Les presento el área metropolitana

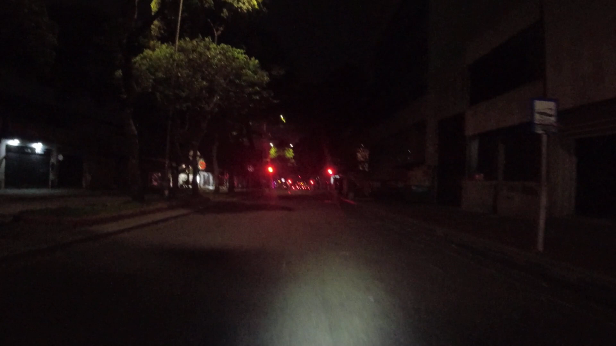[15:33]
hay 10 kilómetros desde el parque de Florida hasta el centro de Bucaramanga llegamos palacio de justicia